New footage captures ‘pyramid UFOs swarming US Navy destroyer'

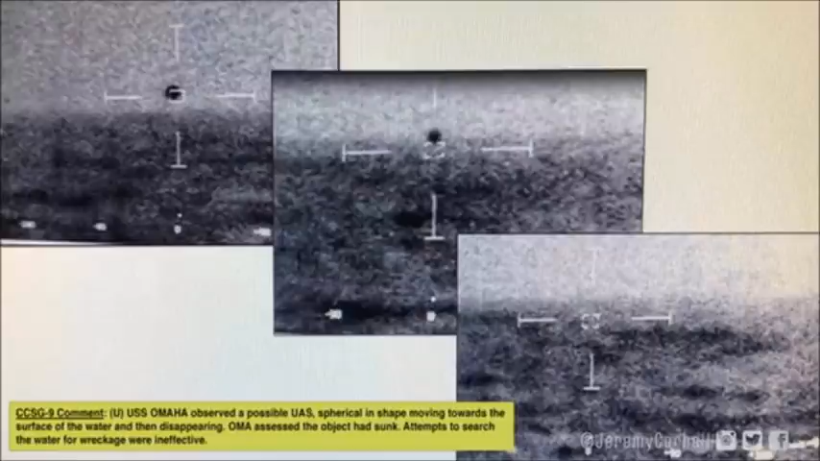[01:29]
It is noted that the spherical craft could not be found upon entry to the water, and that a submarine was used in the search. The two incidents appear to tally up with a previous story run by the drive of multiple destroyers being swarmed by mysterious drones off California over a number of nights.